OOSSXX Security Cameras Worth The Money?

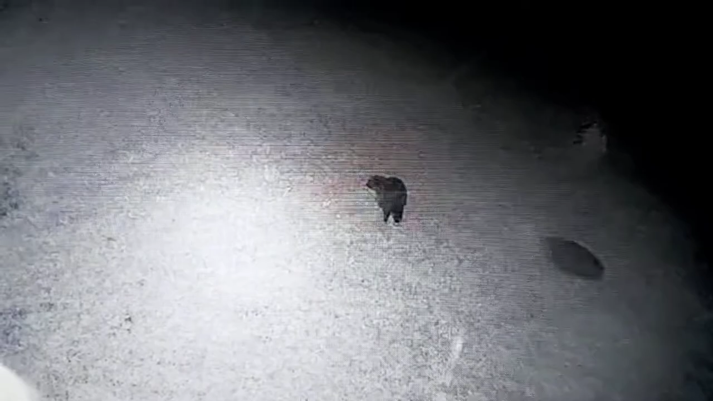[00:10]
Raccoon. This is the OSIX video surveillance camera system.
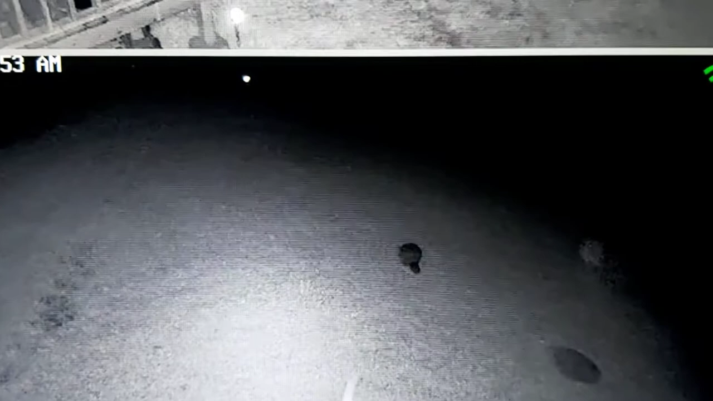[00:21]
And I love it. I want to show you something else that's really cool. You ever see those stick bugs or whatever you want to call them?
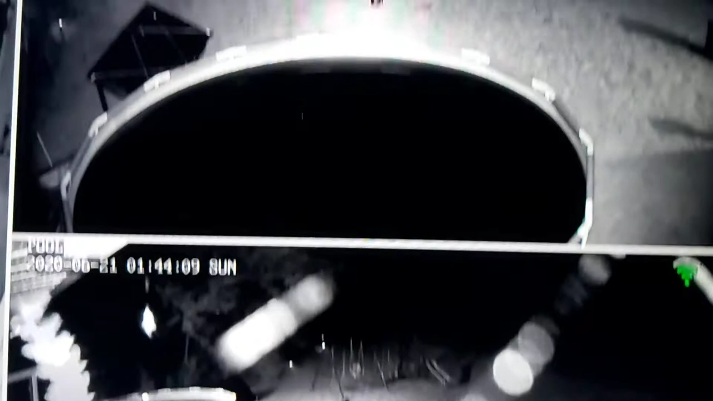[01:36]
If I can turn this way. You can get all of it. See it flying around? Really weird. There's like fucking 20 of them.
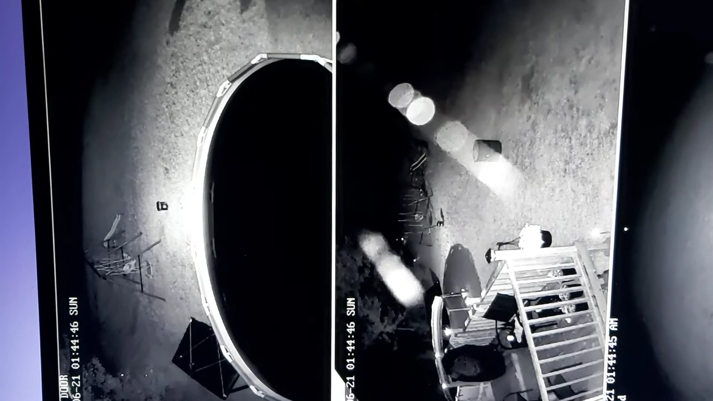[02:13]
There it is again. Kind of frozen frame. You see that? I don't know what they're called, but they're really weird looking. And apparently, they can get up to about two feet long. From where I used to live, I had this same kind of bug flying around on my camera system.
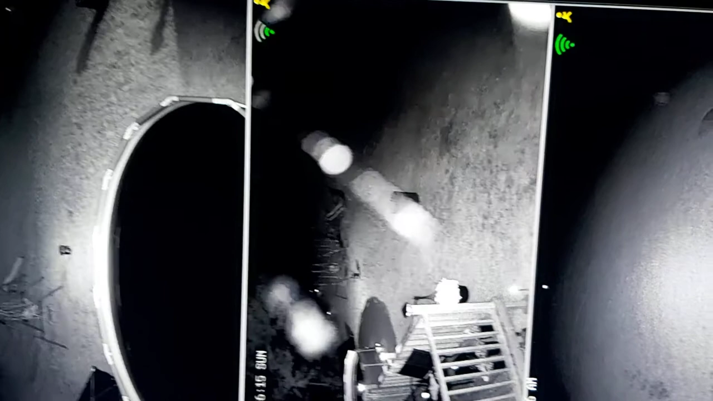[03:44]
One just flew right around down here. It's really weird. Come on. This camera seems to have weak signal.
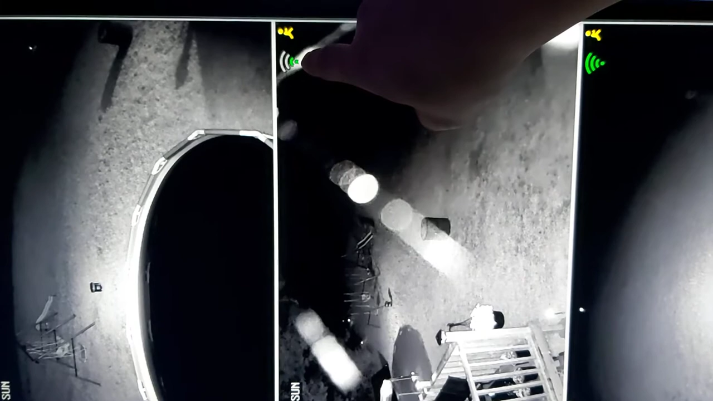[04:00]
For a very good camera system for $200, it comes with four cameras, I just can't beat it. Look how they light the to wear it up. I got a very good night vision on him.
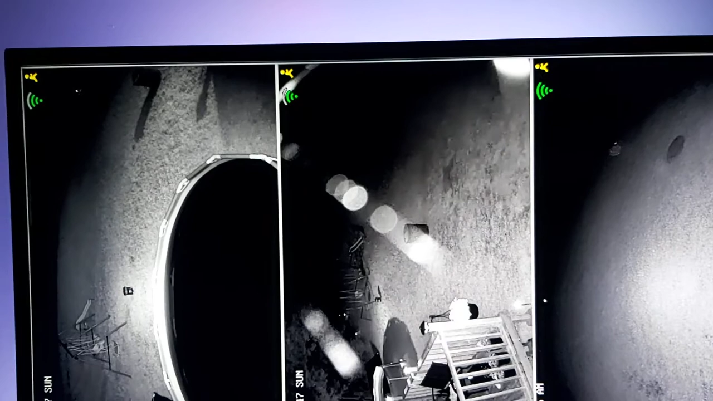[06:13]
I just wanted to share this with you guys because not too many people see these. Look at this guy. What's he doing?
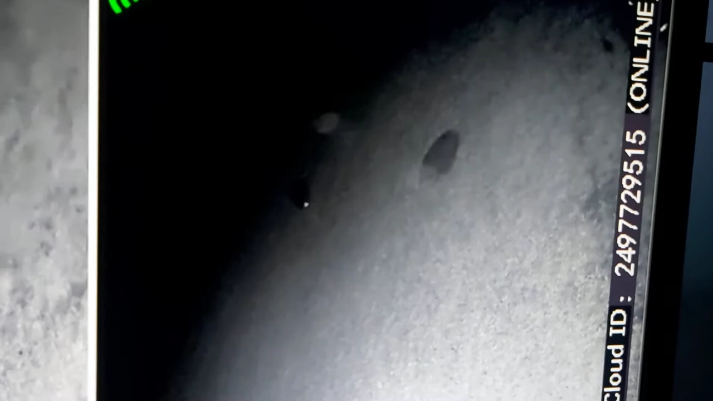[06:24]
He's wandering all around. Is that a skunk or is that a raccoon?
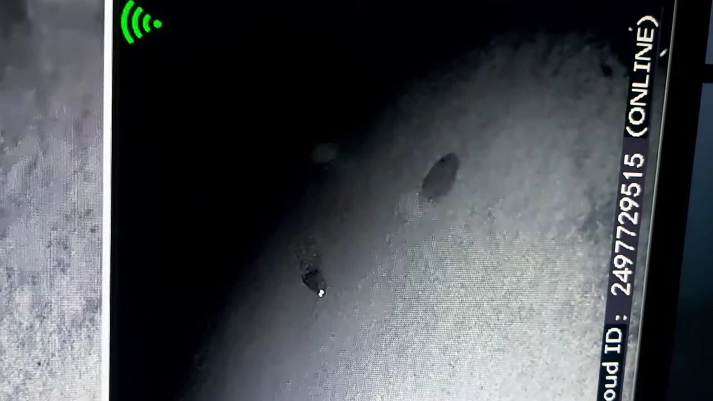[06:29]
That's a raccoon. Yeah, raccoon.
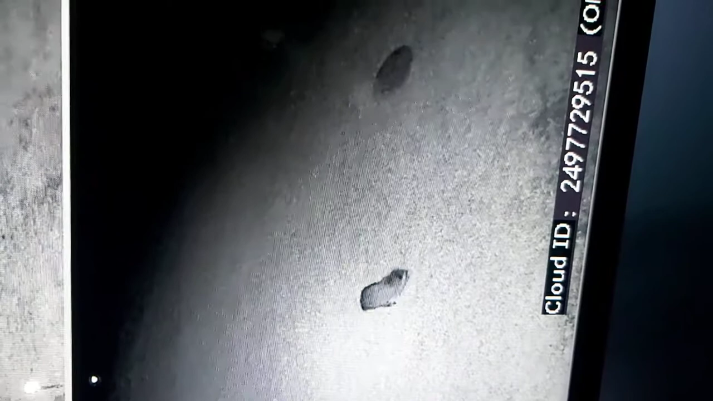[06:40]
That's the first time I've seen a raccoon around here. I don't know what he's looking for.
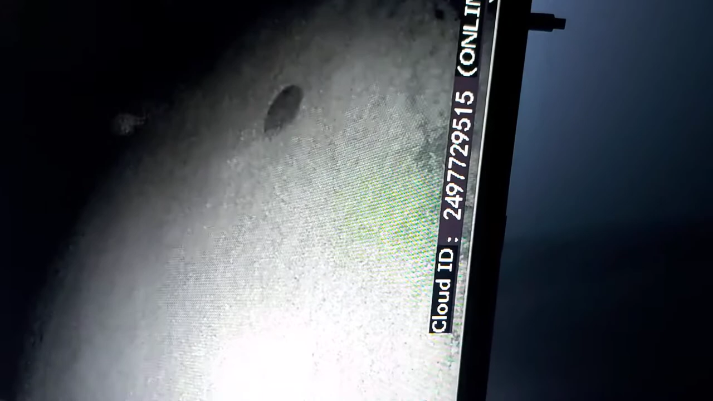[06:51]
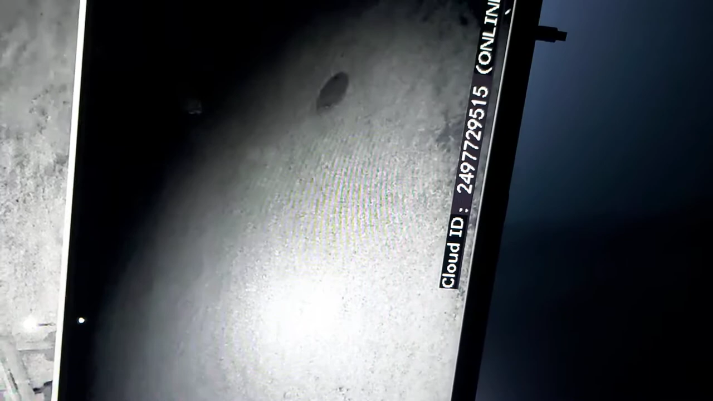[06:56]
Being a little nosy anyway. Anyway, I'm surprised he ain't come over here, climbed up on my bike and tried to get into my garbage can.
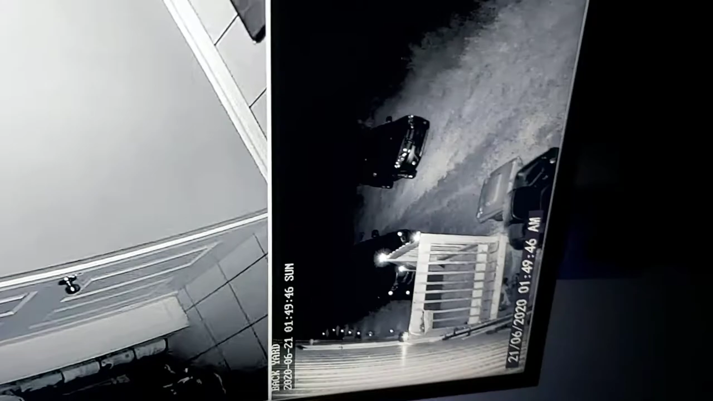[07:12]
Anyway, you guys, I just wanted to show you this quick video of the Ausix video surveillance camera system. We got this on sale for $200 and it was well worth the money. Anyway, I did a quick review on this system and I didn't do an unboxing of it because there's so many out there,
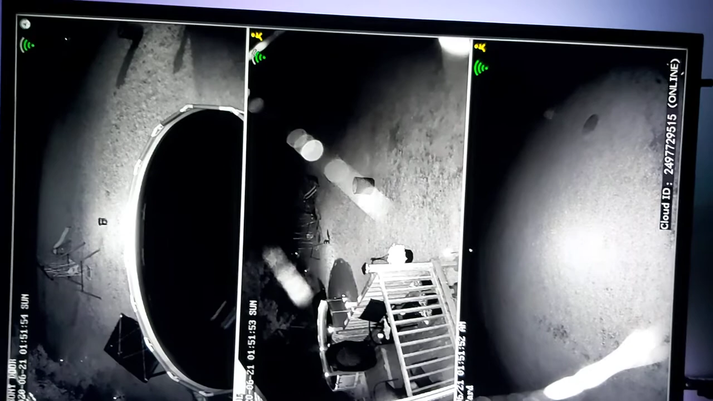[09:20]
They call them flying sticks or something like that. But anyways, you guys, I've had this system for about two weeks now and I'll keep you updated on the system and how well it works. I did notice a little bit of an issue with the cameras itself. I noticed when it's like 115 degrees outside, they have a tendency to drop single a little bit.
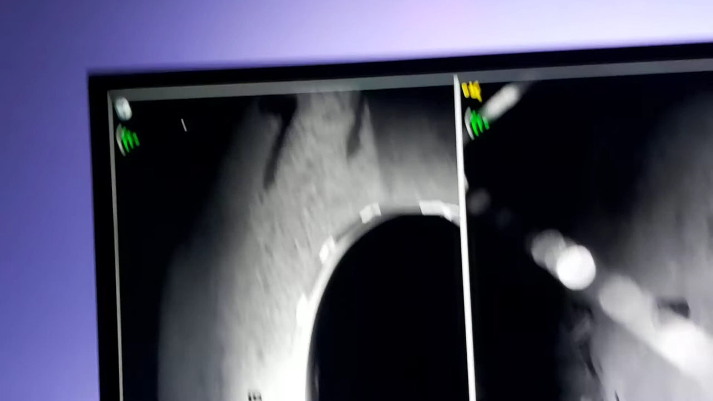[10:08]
See, they don't all have full bars.
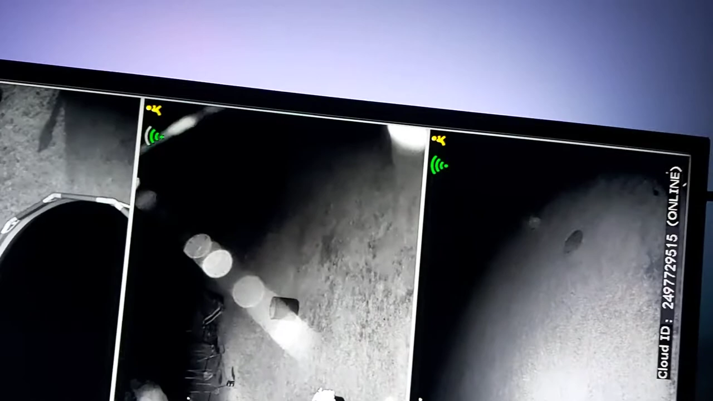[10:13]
And I find that when it gets extremely hot and the sun is just pounding on these cameras, they have a tendency to cut out and come back on. Not constant, but I can do it once in a while when they get really hot, when the sun is directly beating on them. I'm going to call about that and see what they say. But I don't think anybody's made a review on it.
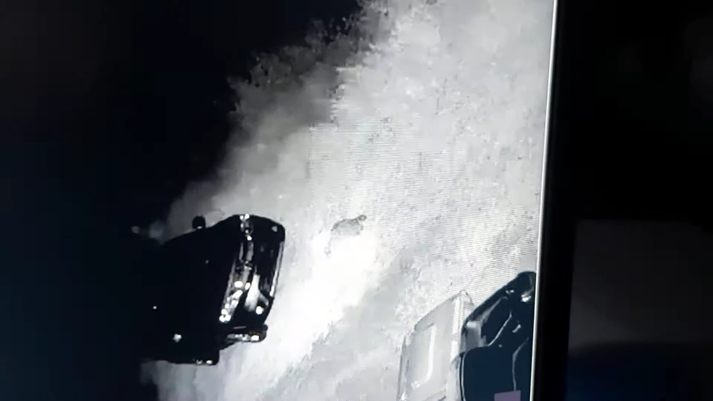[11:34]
He's just sneaking along. Let's see where he goes. Look at him just looking around. So, that's the culprit for getting in my garbage up by the road. Looking up on my porch. He's a little nervous. He's going back.
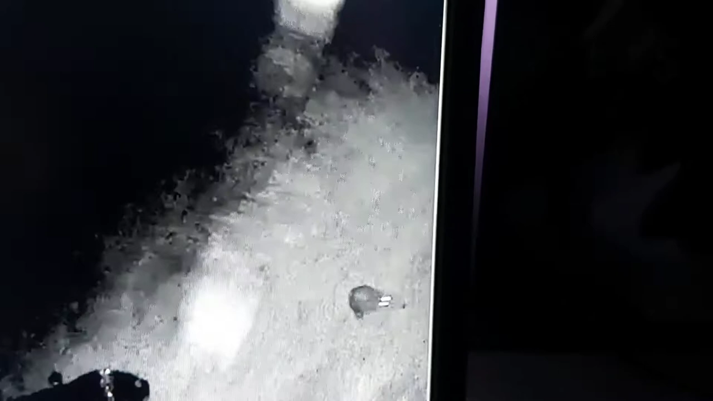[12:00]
He hears the fan in the kitchen. He's going to see where he goes.
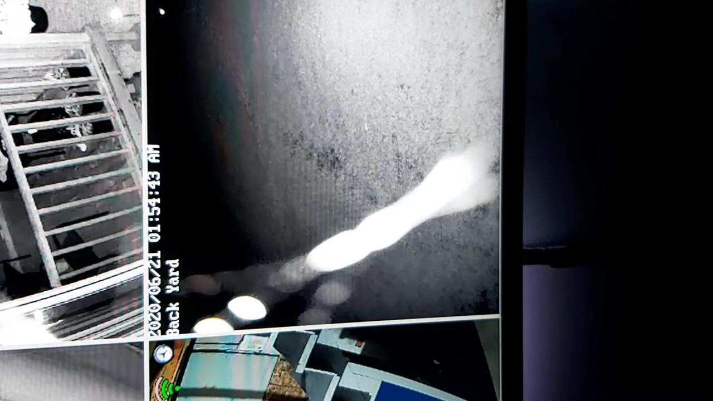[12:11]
He should be coming right along here. Looking at her all over and wondering what's going on. He should have came out with his camera. He must have went along the house.